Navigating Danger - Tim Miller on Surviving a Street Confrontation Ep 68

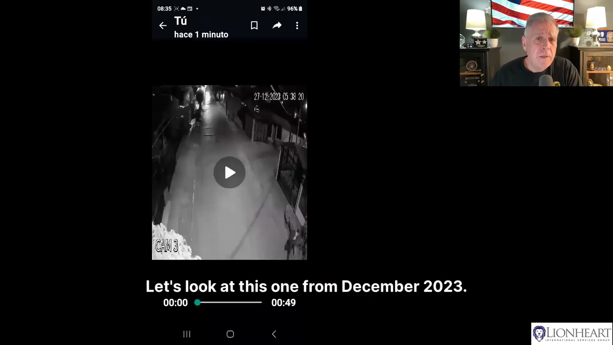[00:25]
at this one from december 2023 as you can see a person is walking